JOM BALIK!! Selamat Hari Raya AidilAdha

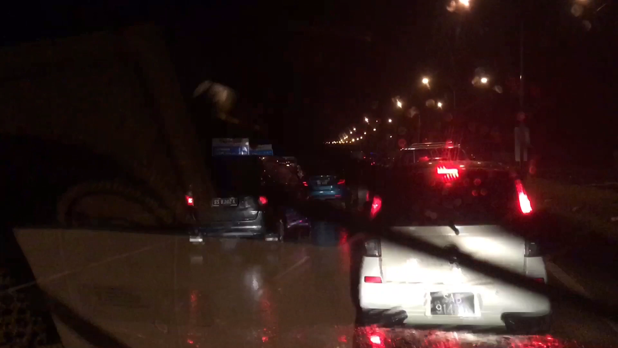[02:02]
hujan jam balik kerjanya, mungkin ada yang balik kampung. Jadi kepada yang masih lagi memandu, saya lebih hati-hati ya.